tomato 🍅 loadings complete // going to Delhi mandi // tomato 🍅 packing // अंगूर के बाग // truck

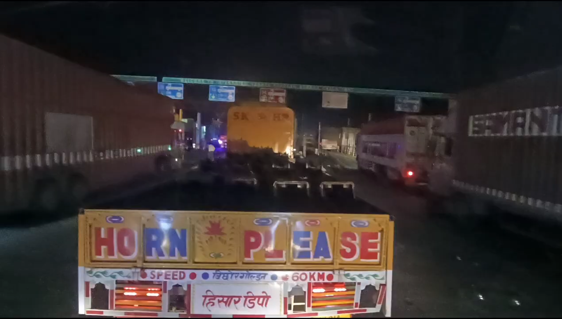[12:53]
तो गाइस अभी पहुंचे हैं एमपी बॉर्डर पे और टाइम हो रहा है 12:30। और भाई आज तो ट्रैफिक फिर भी कम है नाइट के टाइम पे,
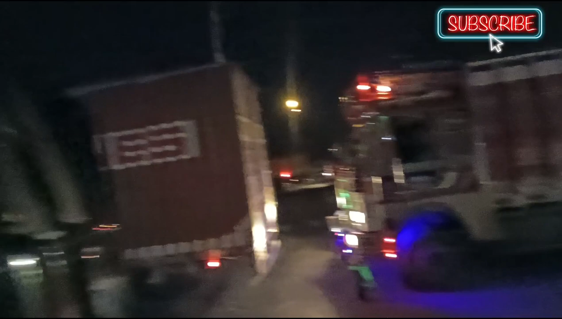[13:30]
तो भाई जब देखो वो गाड़ी को 10 मिनट हो गया सामने, लेकिन
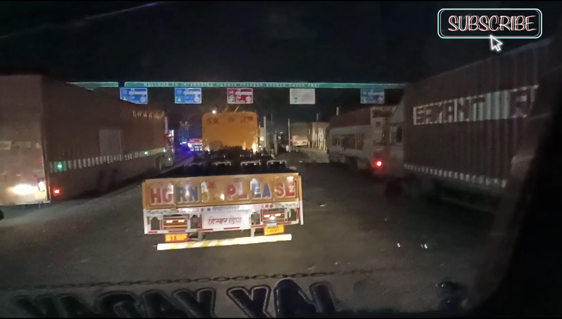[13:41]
चलने का नाम नहीं ले रही, पता नहीं ऐसा क्या करते हैं ये।